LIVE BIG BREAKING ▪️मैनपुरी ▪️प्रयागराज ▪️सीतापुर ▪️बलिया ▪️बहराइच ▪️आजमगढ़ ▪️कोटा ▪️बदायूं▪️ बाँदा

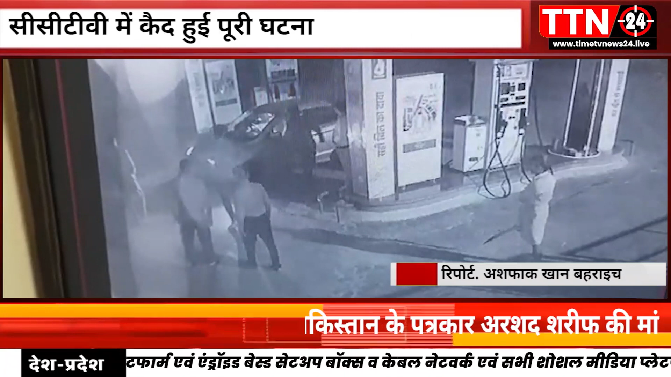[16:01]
लेकिन शोर शराबा होने पर आसपास के लोगों के आ जाने से बदमाश भाग खड़े हुए। भाजपा नेता और पेट्रोल पंप के मालिक कुलदीप सिंह ने बताया कि ये बदमाश देर रात 12:30 बजे करीब पंप पर कार से पहुंचे और जबरदस्ती तेल भराने का प्रयास करने लगे।